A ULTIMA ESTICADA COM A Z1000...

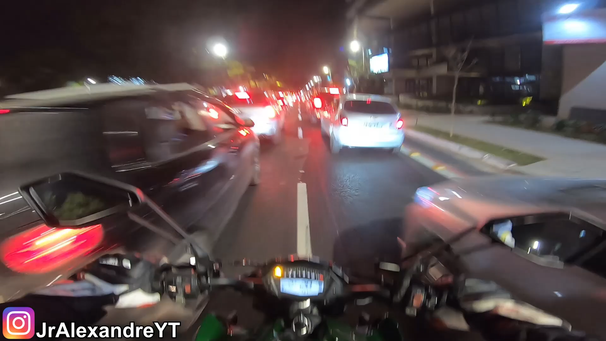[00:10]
Galera, achei que nem ia gravar mais com a Z1000, achei que nem faria mais sentido, né? Já teve o vídeo do adeus, falei, ah, acho que nem vira mais, né? Gravar e tal.
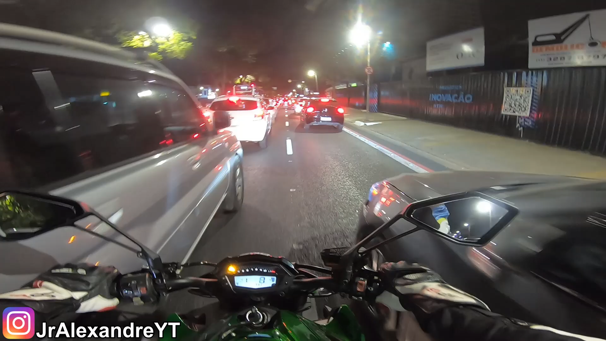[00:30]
Mas aí tava pensando aqui, falei, cara, foi o último rolê hoje. Vou sentir falta disso aqui, ó. Olha o trânsito de São Paulo. Z1000 apavorando.
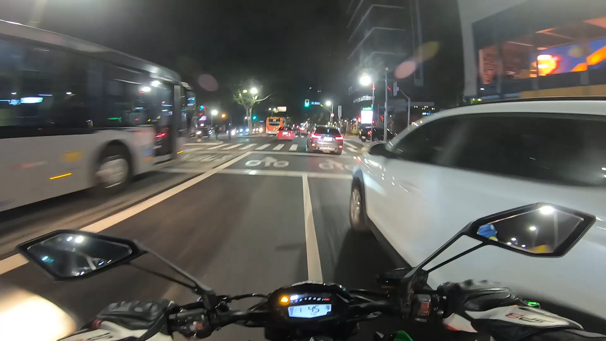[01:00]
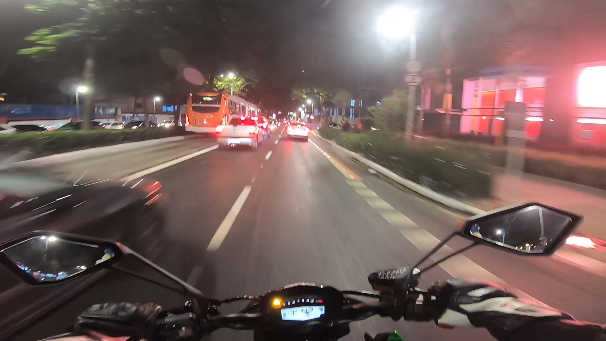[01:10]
Ainda Rebouças, horário de pico. Isso é São Paulo, galera.
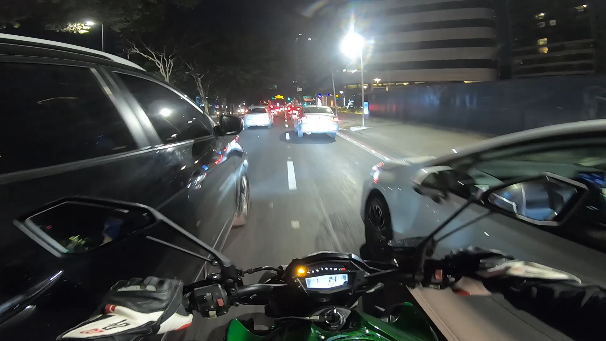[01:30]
O famoso trânsito de São Paulo. Túnel em obras para piorar a situação.
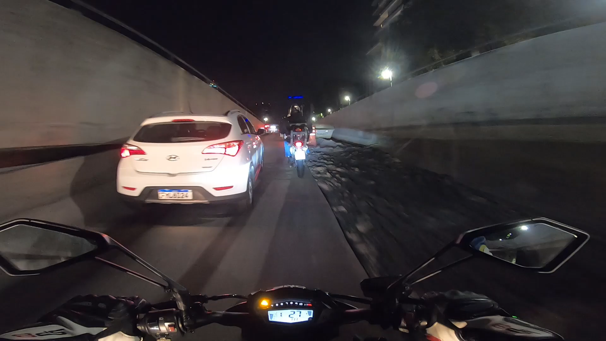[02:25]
Será que quebraram tudo isso aqui, velho?
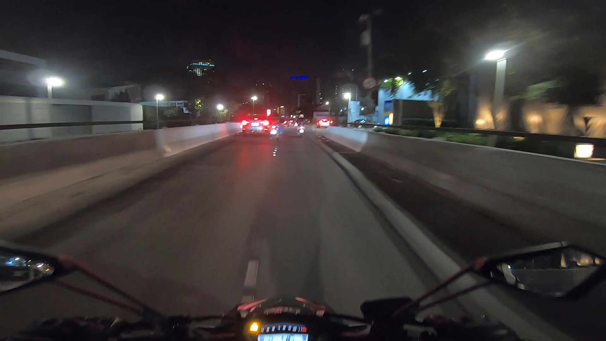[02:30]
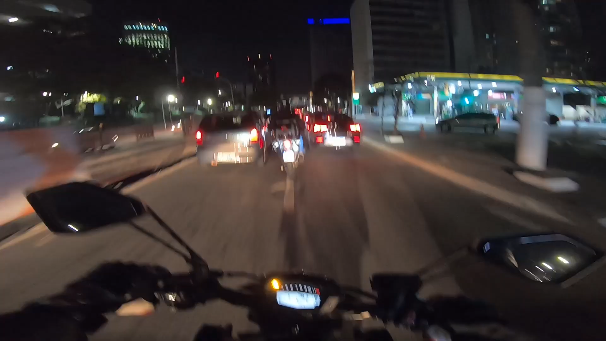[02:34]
Isso aqui é a loucura de São Paulo, galera, ó. Já é um trânsito absurdo aí, ó. Esse monte de obra pra piorar. Pelo tanto de obra que tá tendo aqui, eu acho que tá até de boa, viu?
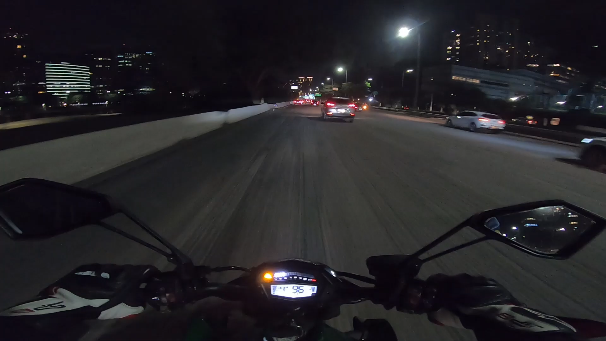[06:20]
O chão não, o asfalto. Tá no mesmo.